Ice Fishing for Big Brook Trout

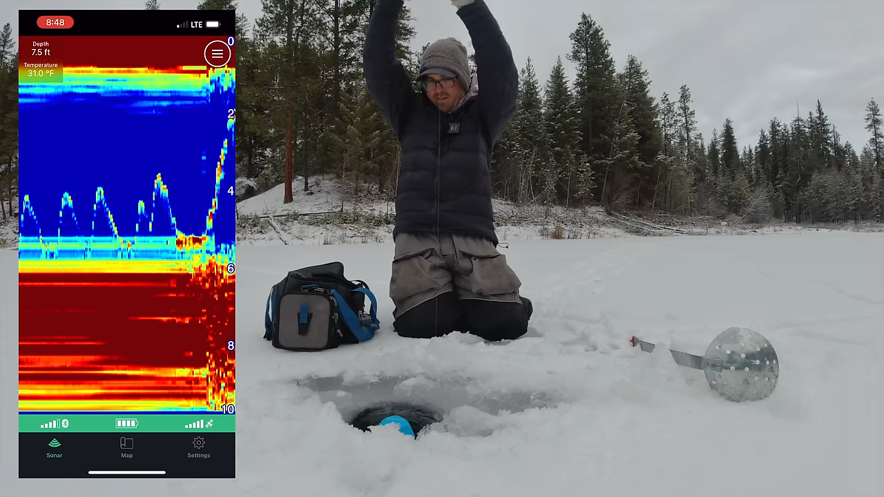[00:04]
On screen: depth 7.5 ft, water 31.0°F
that guy came in out of nowhere
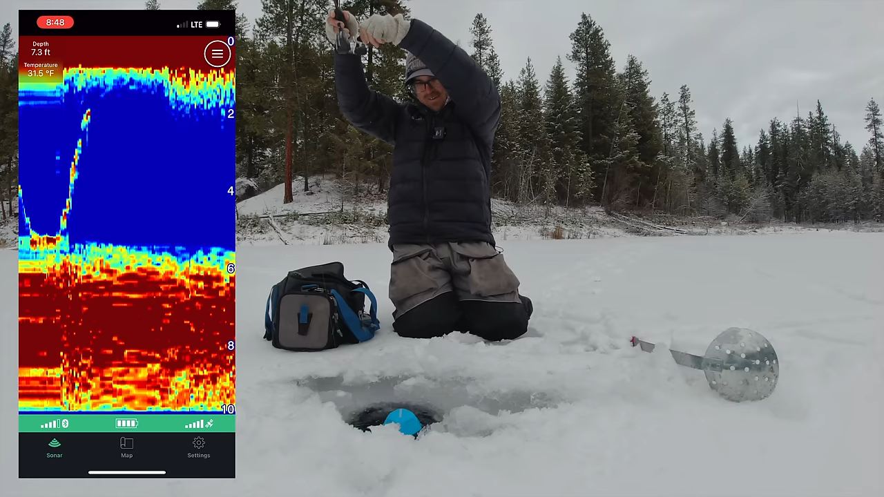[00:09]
On screen: water 31.5°F
just saw him flash right on the fish finder there
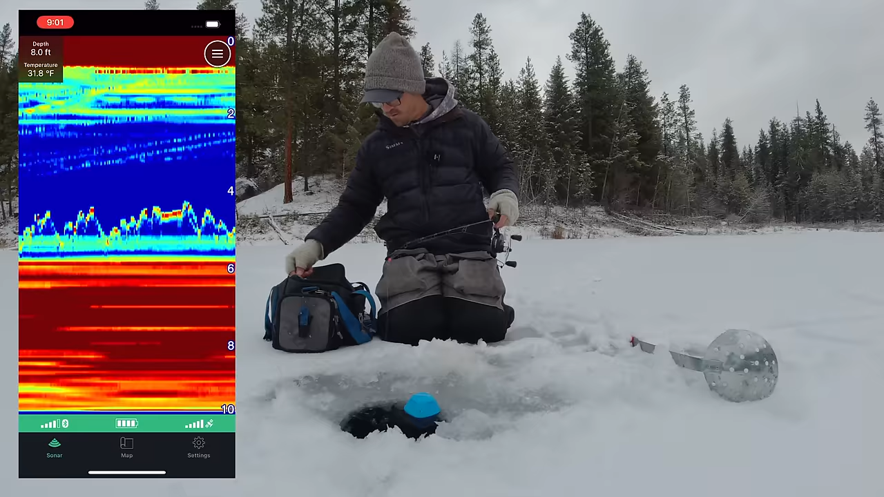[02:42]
On screen: depth 8.0 ft, water 31.8°F
you can try adjusting the sensitivity back a little bit here by pushing the gain down you see it makes it harder to see the jig i kind of like the gain a little bit higher even though it masks what's going on in the weeds a little bit i just like that stronger return on the lure itself there we go you can go to auto
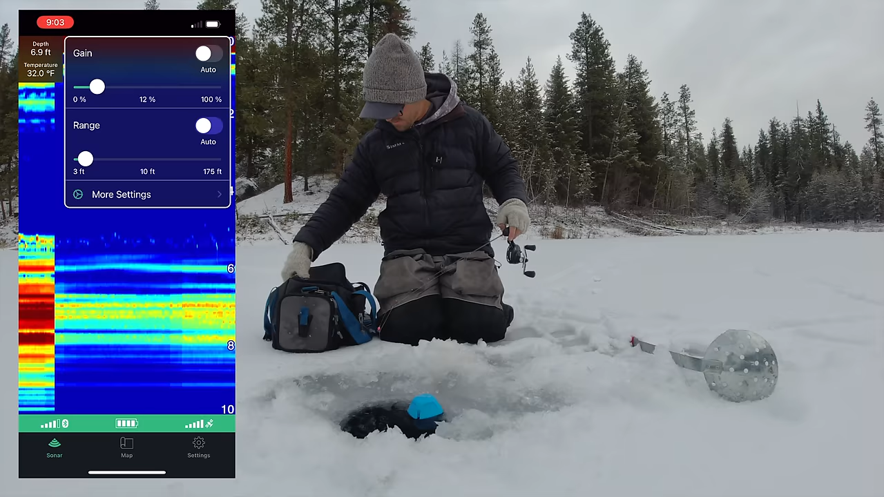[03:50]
On screen: depth 6.9 ft, water 32.0°F
push down the gain a little bit kind of got to experiment with what works best at different settings different depths i'm going to go back to 260 kilohertz i always have my scroll speed up at the top speed of 10
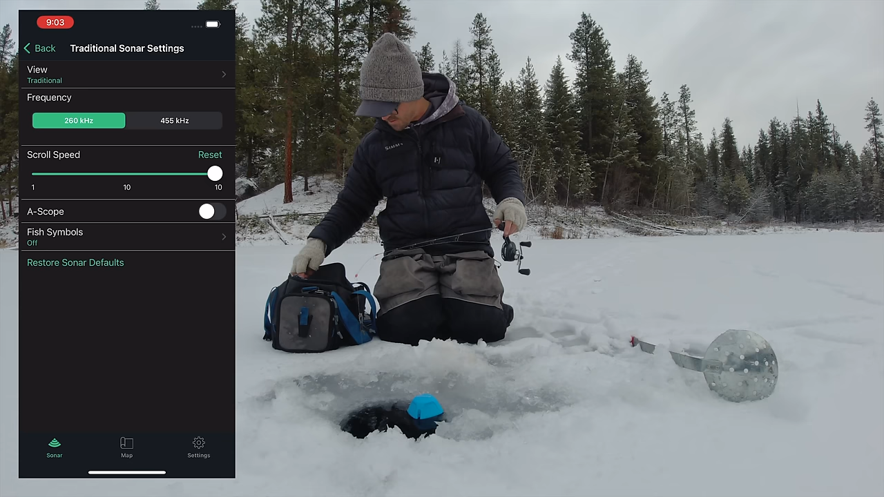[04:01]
that way you can detect those fish that come in right away you can see the history a little bit better
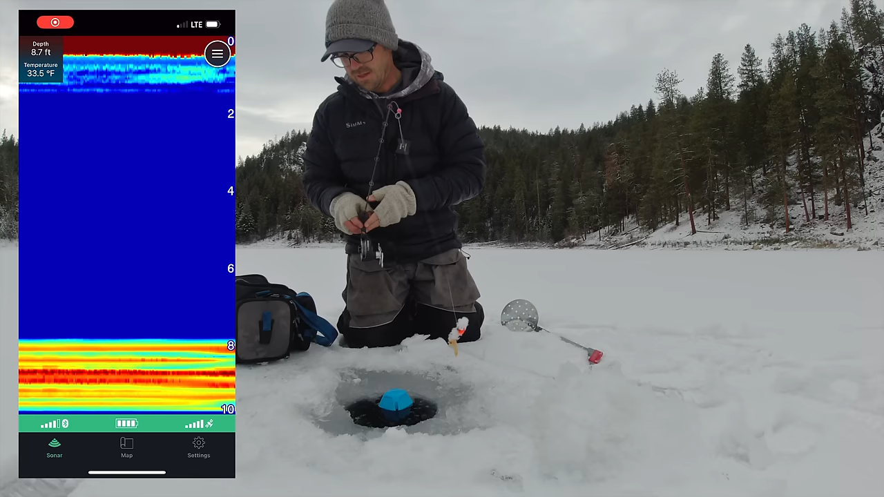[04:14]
On screen: depth 8.7 ft, water 33.5°F
all right eight feet deep out here a little deeper a little bit harder bottom not as much weeds out here you can see it just once the jig goes out of the bottom it just stops on my rod tip there push up my gain a little bit here
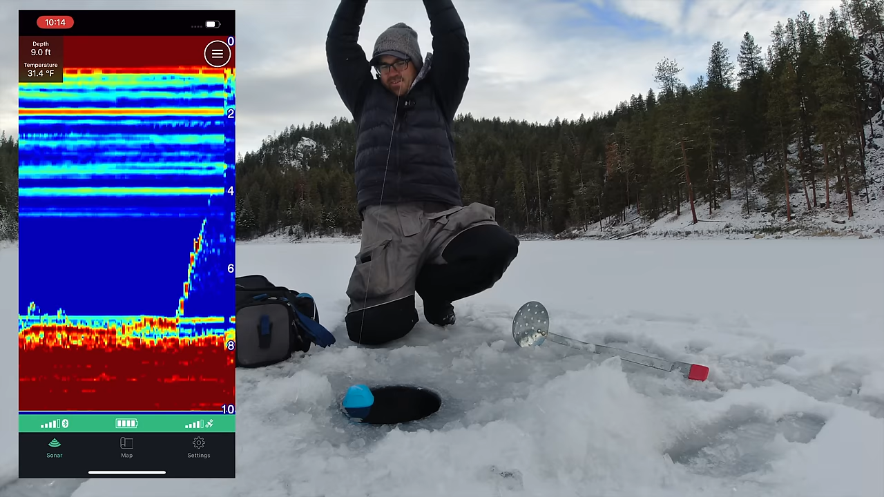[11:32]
On screen: depth 9.0 ft, water 31.4°F
that's where I'm having success this year oh there's a fish come on come back there he is got him alright glad I stuck it out in this hole saw him come sniff it for a little bit feels like a nice fish
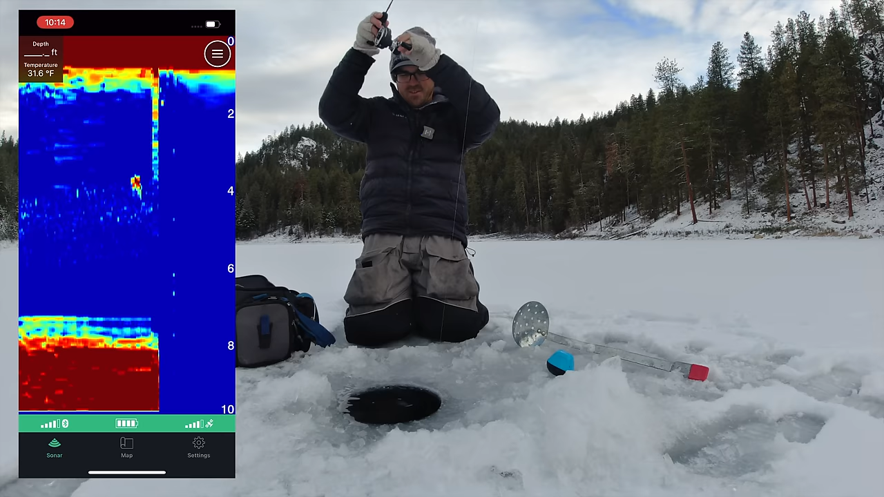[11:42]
On screen: water 31.6°F
probably going to be another brookie since it was right on the bottom there oh yeah another nice brookie